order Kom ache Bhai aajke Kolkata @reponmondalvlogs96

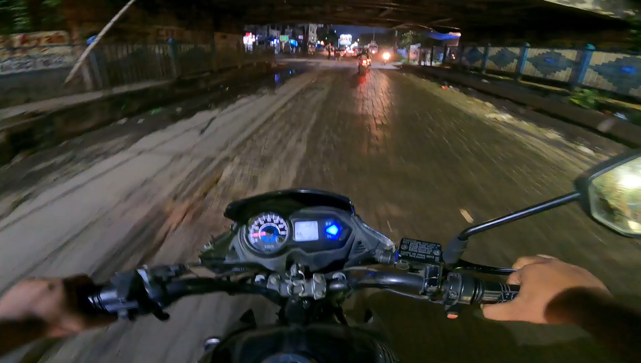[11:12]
এই বাম্পারে একটু বেশি আছে রোডটায়, কিন্তু কিছু করার নেই, যেতে হবে শর্টকাট মারতে গেলে, তাহলে মেন রোড, মেন রোড ঘুরতে গেলে আরও 1 কিলোমিটার মতো বেশি ঘুরতে হবে।
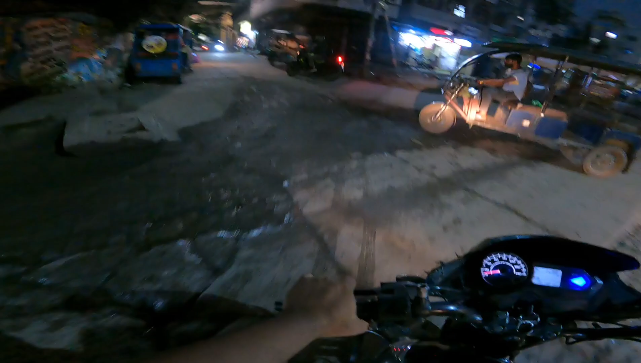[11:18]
তো যাই হোক চলে এলাম, এই রোডটার নাম আমি জানি না, ঠিক আছে।
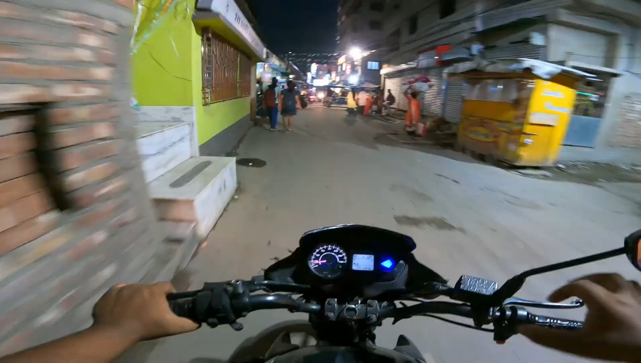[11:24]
তো তো গাইস ফাইনালি চলে এসেছি তোমার দমদম স্টেশন, ঠিক আছে। তোমার এটা কী বলে, নাগেরবাজার রোড, দমদম রোড হিসাবেই পরিচিত।
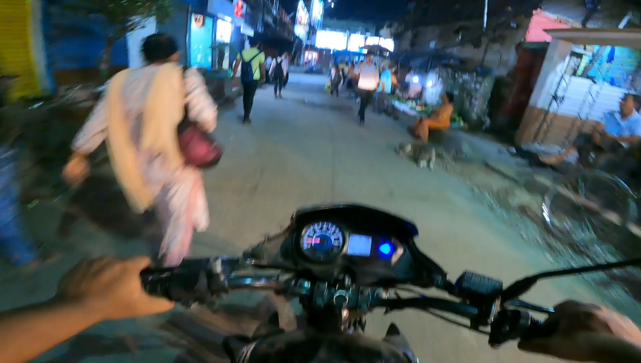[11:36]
তো দমদম রোড, আর ডান দিকে গেলে নাগেরবাজার, বাঁ দিকে গেলে তোমার হচ্ছে বিটি রোড, আর এই যে তোমার হচ্ছে দমদম স্টেশন, রাস্তা ঠিক ওই ফুটে।
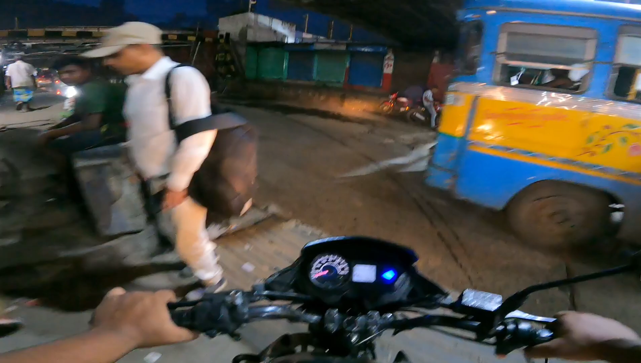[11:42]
তো এখান থেকে একটুখানি বাঁ দিকে যেতে হবে, দিয়ে তোমার এখানে জলটা দেখো কত পচা জল, ঠিক আছে, আর জীবনে ক্লিয়ার হয় না, ঠিক আছে।
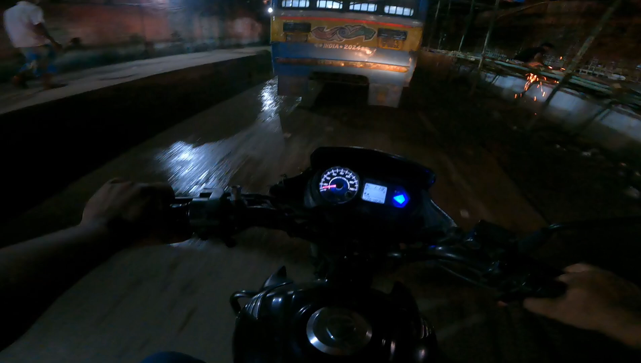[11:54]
এবার হলো খারাপ, তো আর একবার কী বলছি আমি, যাই হোক, মানে এখানে ঠিক হয় না রাস্তা, যে কারণে জলটাও আর ক্লিয়ার হয় না, ঠিক আছে।
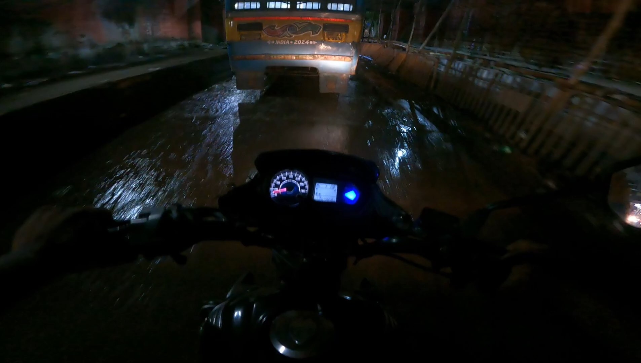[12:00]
দেখো কত নোংরা, এই জলে পা রাখলে পায়েও ঘা হবে। এই লোকটা দেখো পুরো পাটা ভিজে। যাই হোক, সামনে তোমার হচ্ছে একটুখানি গলির মধ্যে দিয়ে যেতে হবে, বাঁদিকে আরবিআই কোয়ার্টার।